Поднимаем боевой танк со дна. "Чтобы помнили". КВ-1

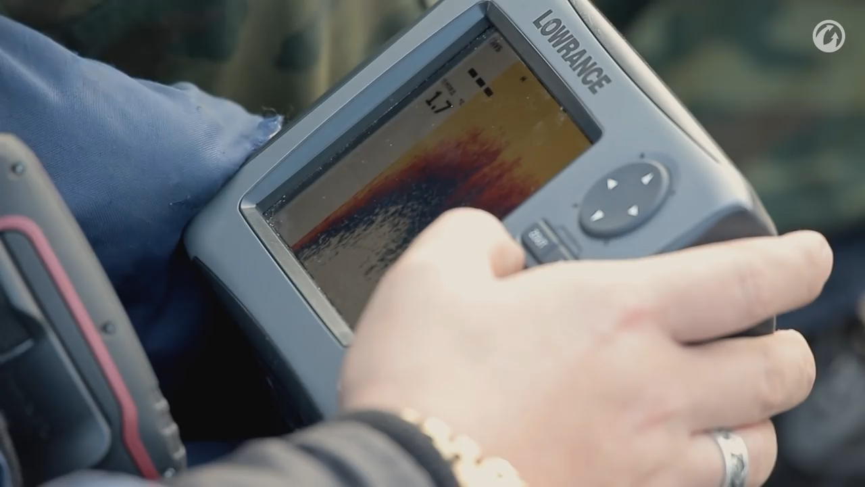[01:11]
47,5 тонн брони на глубине в пару десятков метров выглядят вовсе и не так внушительно.